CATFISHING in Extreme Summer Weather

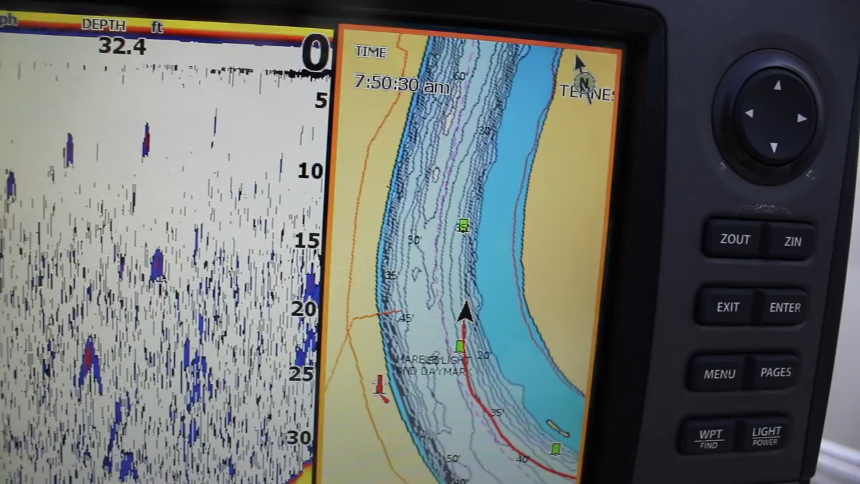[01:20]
On screen: depth 32.4 ft
If you don't have GPS or you can follow that line,
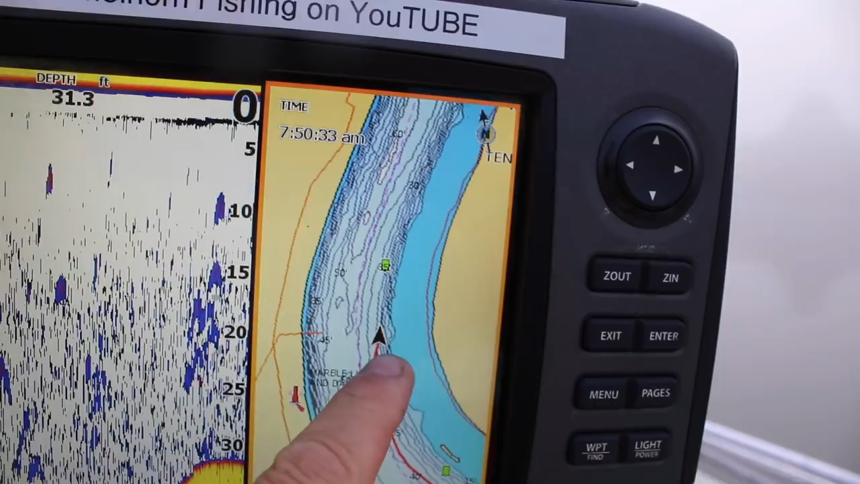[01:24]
On screen: depth 31.3 ft
you'll end up driving in a circle. As you can see, that fog was pretty dense, but finally I got to a point where there was a break.